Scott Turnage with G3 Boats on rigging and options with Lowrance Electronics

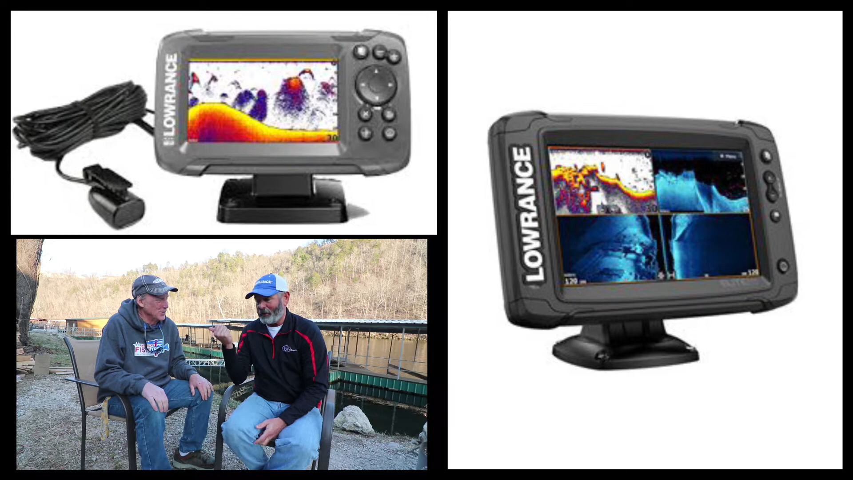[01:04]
on all of them but it's the new live yeah what is it the it's new hds live
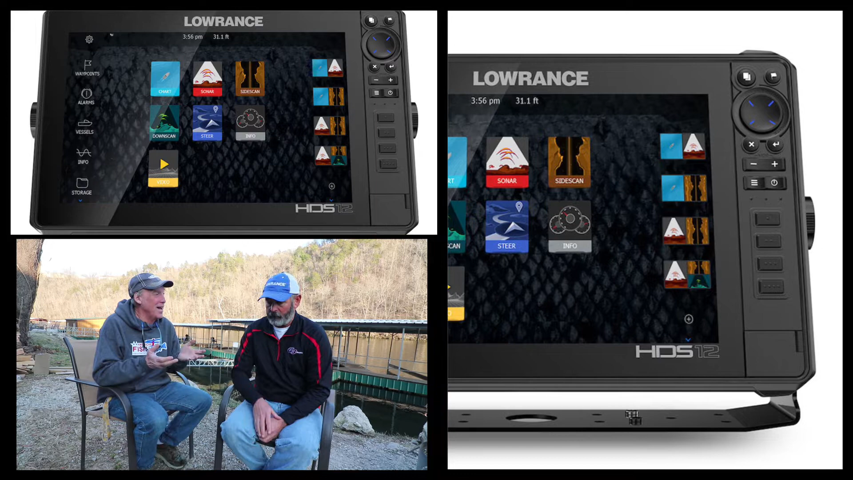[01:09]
that's right we we have on our mod v's and our anglers and i think
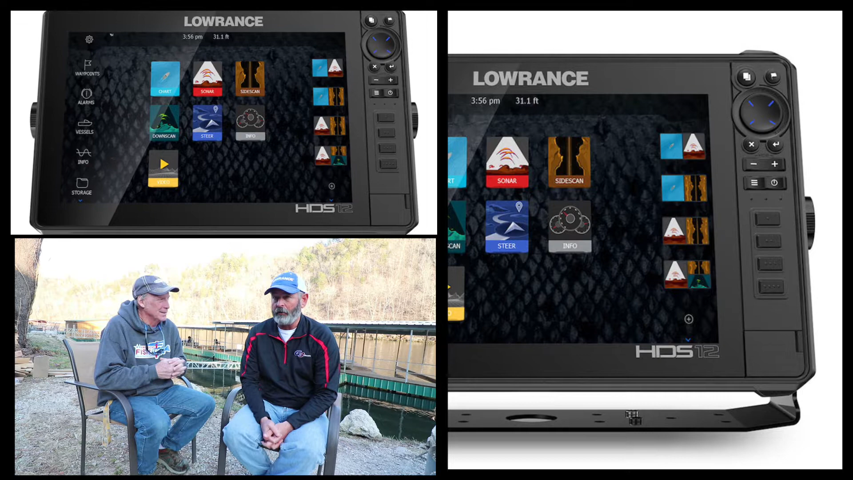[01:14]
on the bays now we can upgrade to that model now you can also
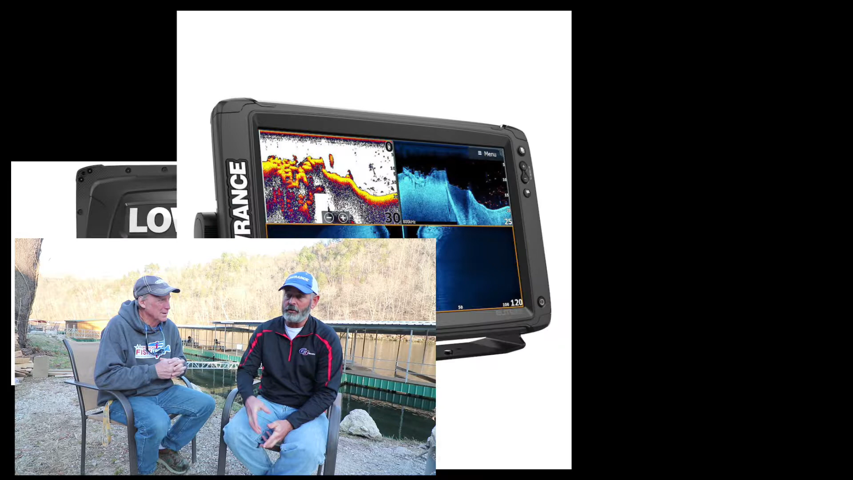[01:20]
get the elites and the elite the elite two yeah the elite ti2 that's right the elite ti2 and um now of course